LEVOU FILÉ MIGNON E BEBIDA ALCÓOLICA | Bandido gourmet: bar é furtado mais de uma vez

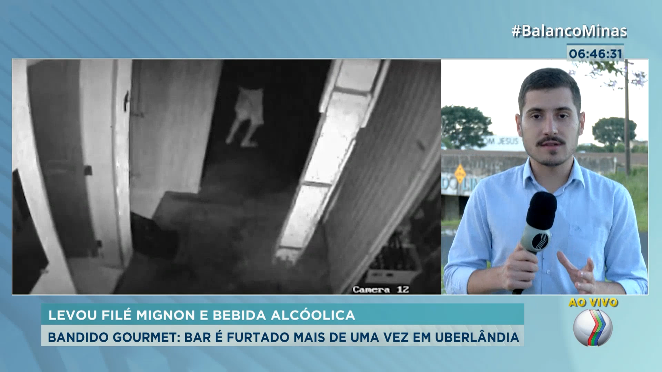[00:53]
Esse furto foi flagrado por uma câmera de segurança e mostra o momento que ainda durante a manhã um homem consegue invadir o estabelecimento através de uma fresta que tinha na porta.